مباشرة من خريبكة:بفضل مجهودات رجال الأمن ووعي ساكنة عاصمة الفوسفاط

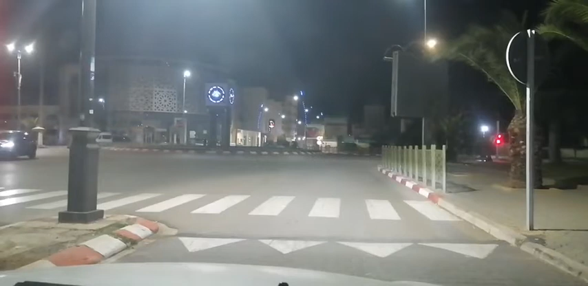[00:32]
مشاهدي قناة شوف تي في، مرحبا بكم مباشرة مع أختكم نادية من مدينة خريبكة. تقول لكم سنة سعيدة إن شاء الله بكل ما كتمنوا يا رب. إذا فبفضل مجهودات رجال الأمن ووعي ساكنة عاصمة الفوسفات، غادي تشوفوا معنا الأجواء كيفاش دايرة. أكيد شوارع المدينة خاوية ما بعد منتصف الليل، كل شيء دخل داره. إذا فكنت دائما تنلقب يعني بحكم التغطية اللي كندير في مدينة خريبكة، دائما ما كنت ألقب ساكنة مدينة خريبكة
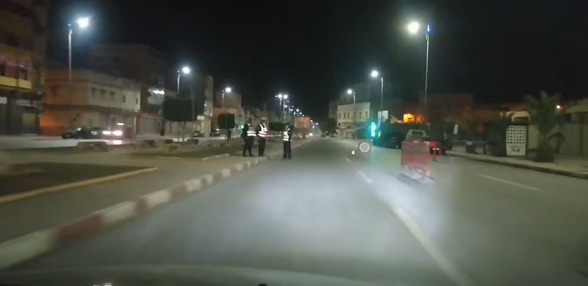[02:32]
الأمن، لمن رجال الأمن الوطني ولا الدرك الملكي ولا يعني الكل مجند في هذه الليلة، ليلة رأس السنة. تحياتي، تبارك الله عليكم، سنة سعيدة، الله يكمل سيرفيسكم بخير وعلى خير، الله يحفظكم. تحياتي. إذا فصراحة يستحقون منا كل تقدير والاحترام، لأن نعتبرها ليلة بيضاء ما غاديش ينعسوا، غادي يبقوا واقفين في البراجات. ولكن حتى الساكنة تبارك الله متعاونة، انتم تشوفوا كتحكموا،
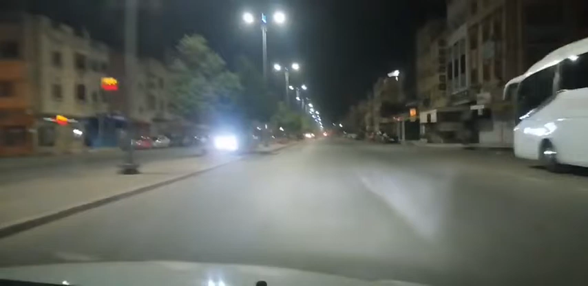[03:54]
فانتم تشوفوا مشاهدي قناة شوف تي في يعني شوارع المدينة كيفاش دايرة في هاد الأثناء بعد منتصف الليل، ليلة رأس السنة. انتم غادي تشوفوا وغادي تحكموا كما تنقول ديما في الصورة منا، والتعليق لكم خوتي،
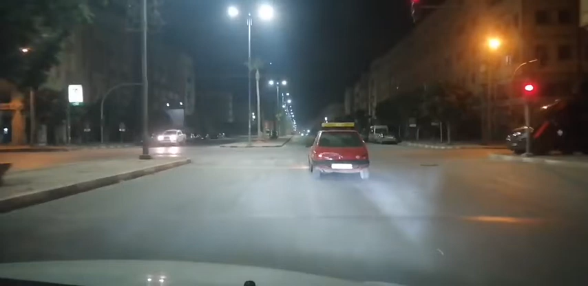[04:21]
لأن فعلا هنا كنلاحظوا كاين الوعي ديال الساكنة، كاين مجهودات جبارة ديال رجال الأمن اللي صراحة راه يعني بداو بكري بالبراجات، كان تحقيق الهوية، كان يعني اللي دار شي مخالفة راه أكيد كيتعرض للمساءلة قانونية.
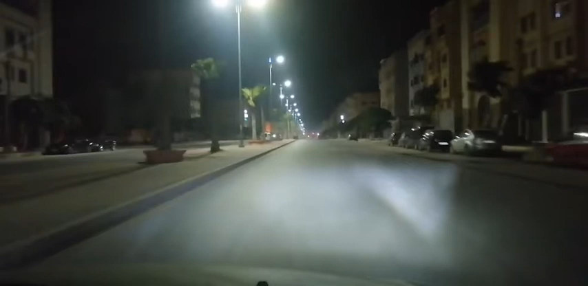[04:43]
ولكن الحمد لله عجبنا الحال صراحة، عجبنا الحال، راه والله العظيم تكيضرنا خاطرنا. يعني تصوروا معايا دابا من بعد 12 ديال الليل، وانت عارف القانون اشنو شنو القانون اللي غادي تطبق اليوم من بعد 12 ديال الليل، يعني كاين حظر التجوال الليلي، يعني الا خرجتي ولقاوك رجال الامن فاكيد راه غادي يديوك وغادي تعرض للمساءلة قانونية. والحمد لله فرحنا ملي لقينا الناس واعية ودخلوا لديورهم، لان حتى خاطرنا والله العظيم
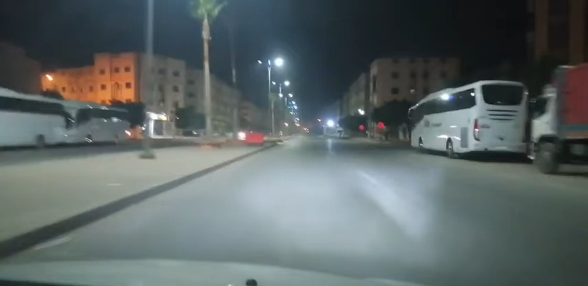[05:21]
ليلة رأس السنة. إذا هكذا هي الأجواء بعاصمة الفوسفات،